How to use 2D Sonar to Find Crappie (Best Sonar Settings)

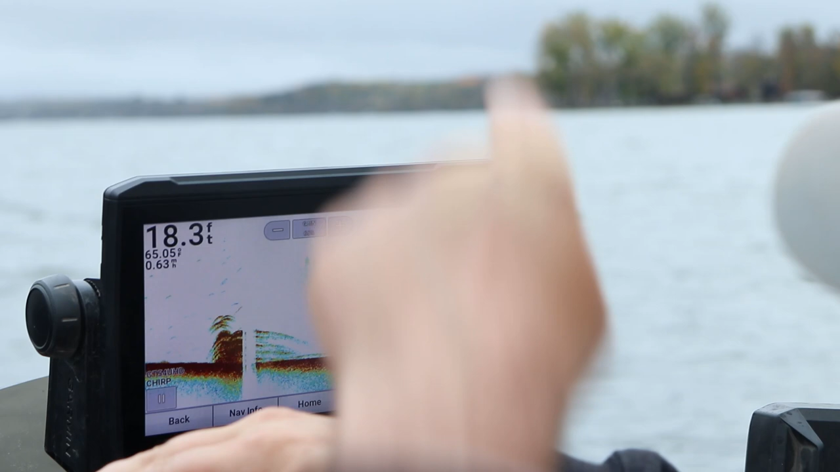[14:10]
On screen: depth 18.3 ft
But notice how my lines went from sharp arcs to very long. We're going to drift right back over this brush pile right here. These lines are super long because if this is the fish, that transducer is just pinging back and forth because we're not moving over the top of the fish. So that's why they're elongated like that. There's another question I always have.
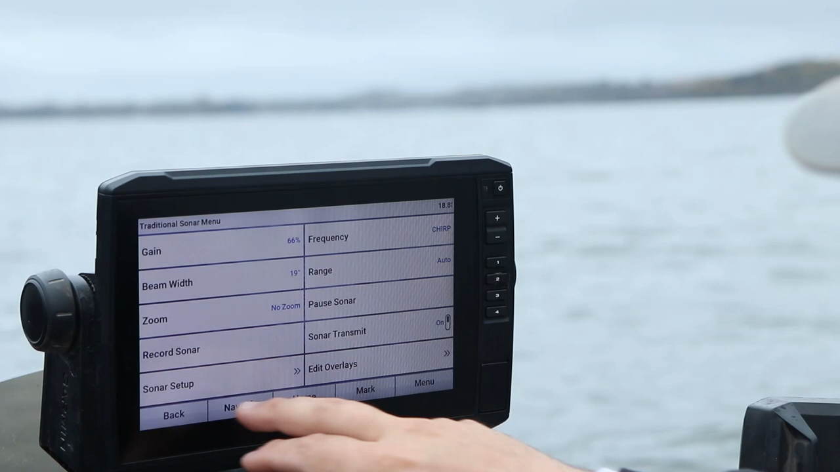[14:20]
There is a zoom function. If you want to do a split zoom,
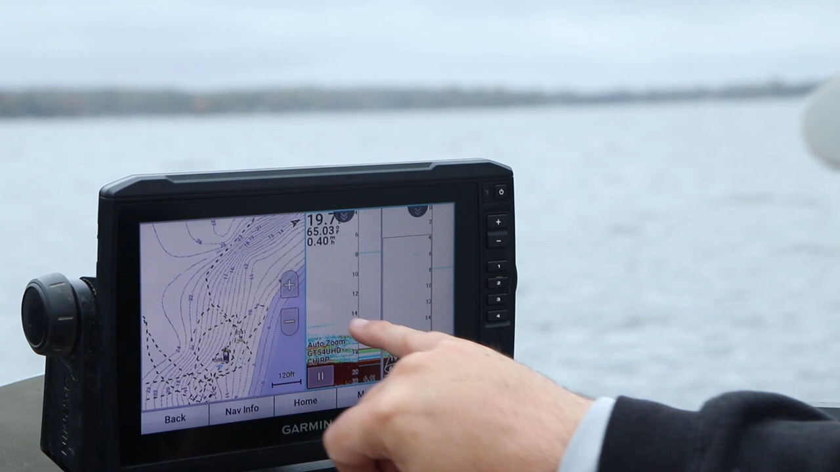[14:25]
typically walleye guys use something like this.
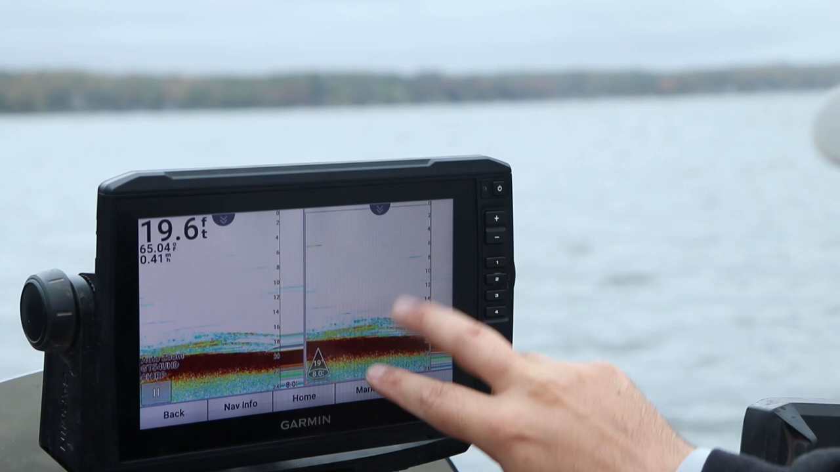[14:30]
So you can zoom in to kind of the bottom. You know, the bottom six, seven feet, it'll be a zoom function on the left. Your hummingbirds have this function.
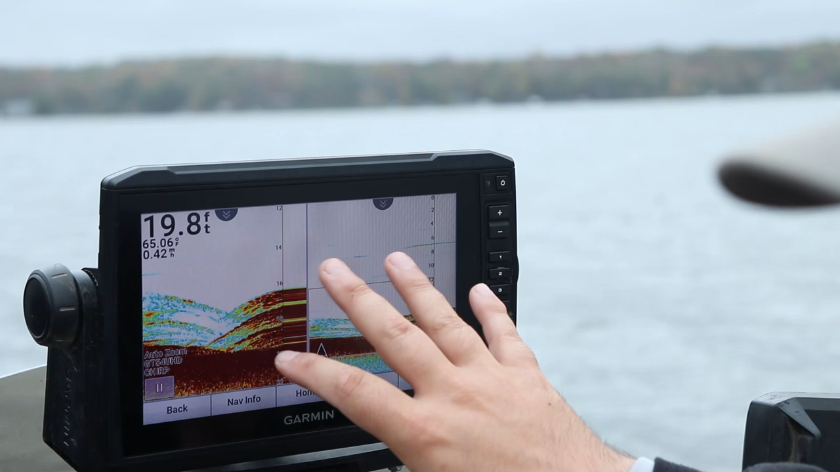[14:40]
On screen: depth 19.8 ft
It won't be a touchscreen, but you can do kind of the same thing.
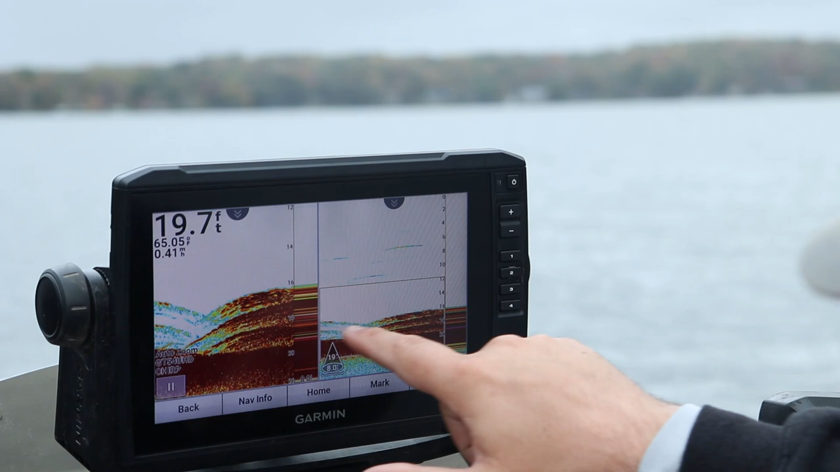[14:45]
On screen: depth 19.7 ft
So I can zoom in to kind of this brush pile we're drifting over the top of scroll speed. There it is, scroll speed. On your hummingbirds, it's pretty much one through ten. Your Lorenz, I think, is one through ten as well. Same thing with these garments. I have it on default as five.
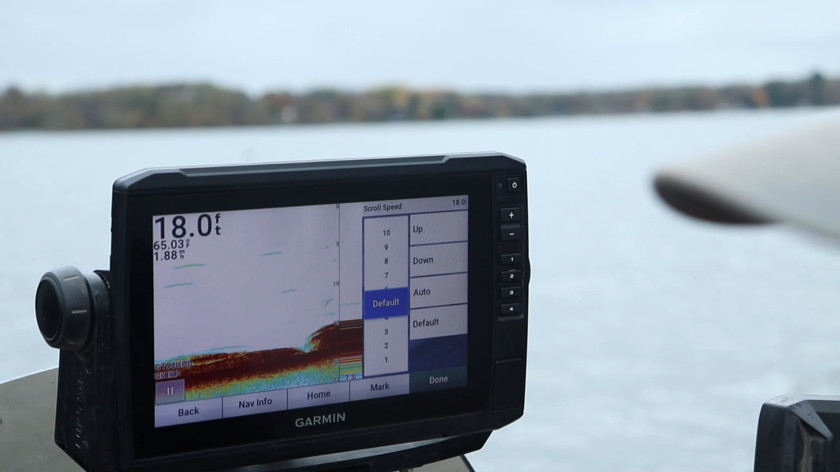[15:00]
On screen: depth 18.0 ft
Now, I did a video with my hummingbird with down imaging and side imaging on scroll speed. Scroll speed is the speed at which this data will populate into your system.
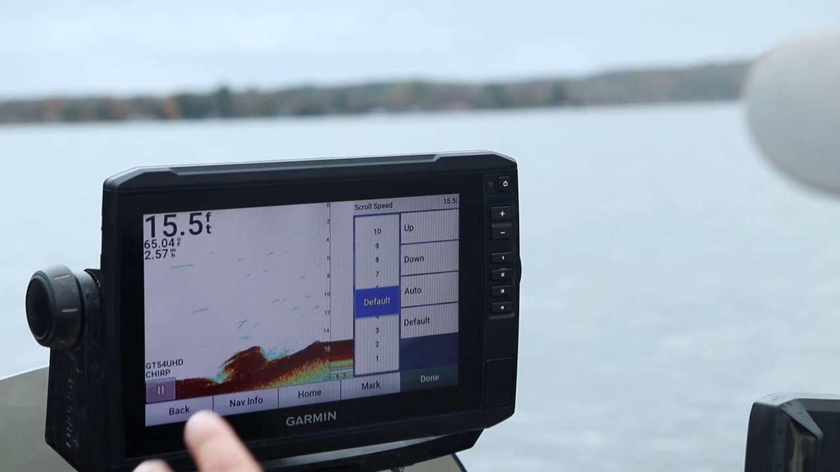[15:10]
On screen: depth 15.5 ft, water 65.04°F
A lot of these Garmins and the hummingbird websites, at least on the hummingbird website, I know, they tell you to run your scroll speed one notch faster than what you're trolling.
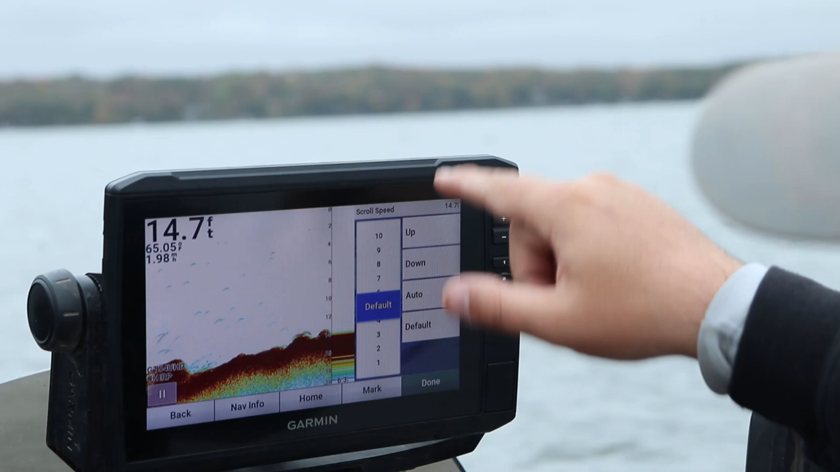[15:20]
On screen: depth 14.7 ft
So I'm trolling about, I typically idle about two and a half to three miles an hour.
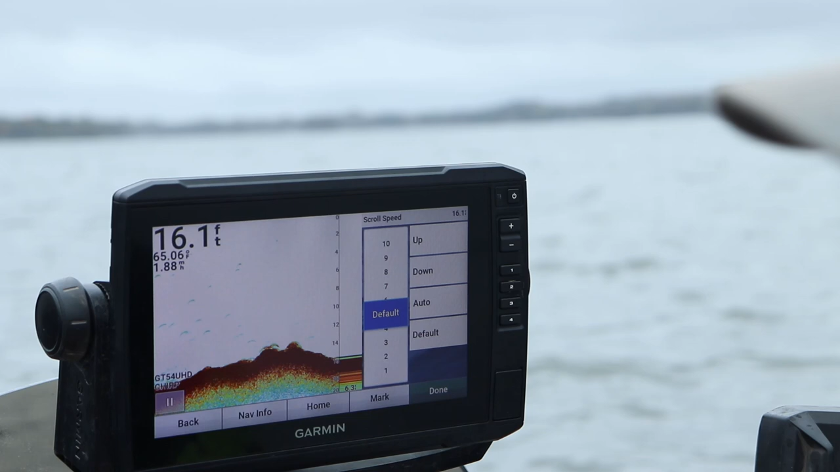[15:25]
On screen: depth 16.1 ft
If I'm going straight forward and I'm looking for fish.
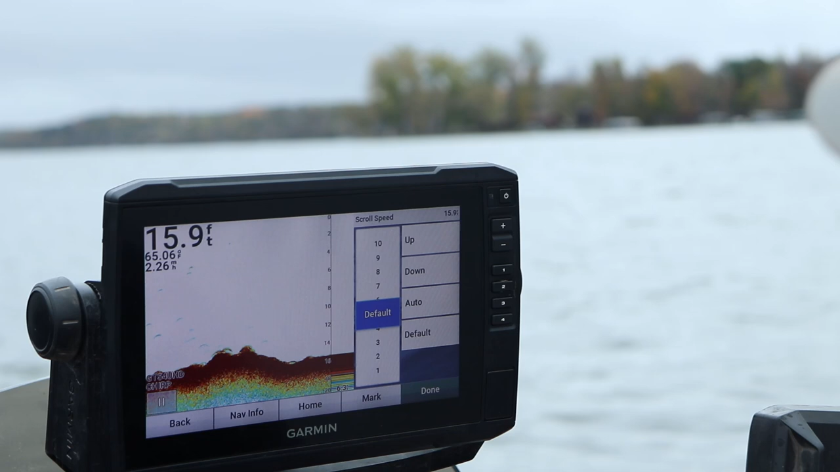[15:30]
On screen: depth 15.9 ft, water 65.06°F
This is about my idle speed, two and a half, three miles an hour. So typically, I said about four to five. If, let's say, you're vertically jigging. I know a lot of guys, they like to crank it all the way up to ten. See how that data is really cranking through there? Because as you're vertically jigging, you want to see your jigging presentation.
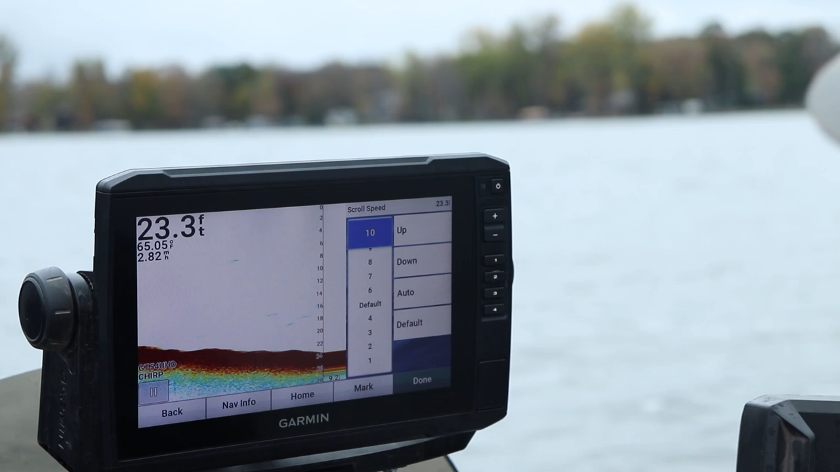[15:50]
On screen: depth 23.3 ft
If you have your transducer on your trolling motor, this would probably be a good speed to running at if you're just ripping a jig, maybe a lipless crankbait, jigging wrap, something like that.
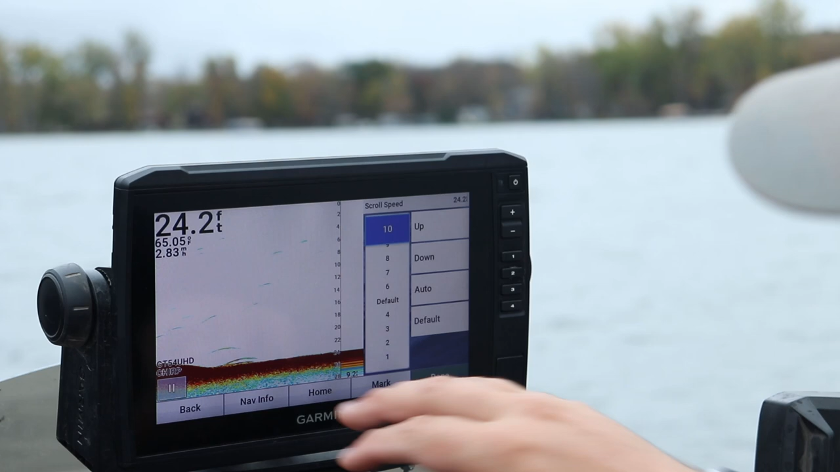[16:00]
On screen: depth 24.2 ft
And you're really trying to see these sharp breaks and these arcs and as these fish come up and strike it. But if you're just going around finding fish, set it at default, 50%, 5%, whatever it is, right in the middle.
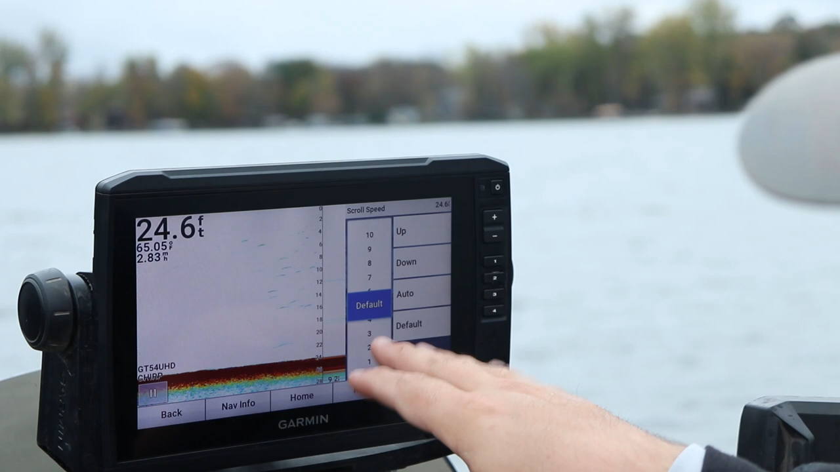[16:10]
On screen: depth 24.6 ft, water 65.05°F
Again, get used to the settings. Don't start changing a bunch of settings as you're going about your day. Get used to seeing what fish look like with a specific set of settings. I've had people ask, when should I use 200 kHz or 83 kHz or whatever frequency, when should I change it?
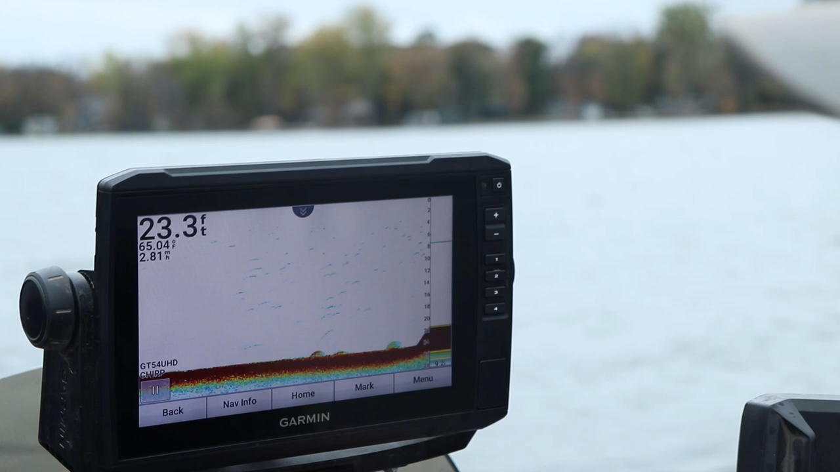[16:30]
On screen: depth 23.3 ft
Don't change anything in terms of frequency
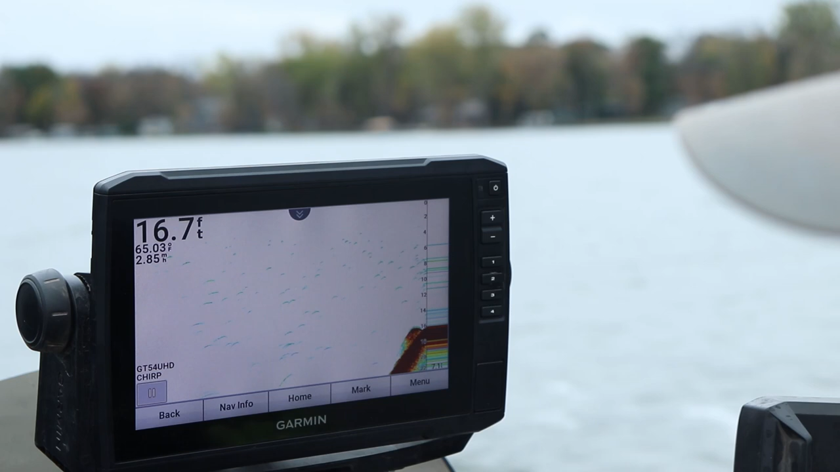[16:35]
On screen: depth 16.7 ft
or scroll speed until you get comfortable seeing what that scroll speed and what that frequency is showing you currently.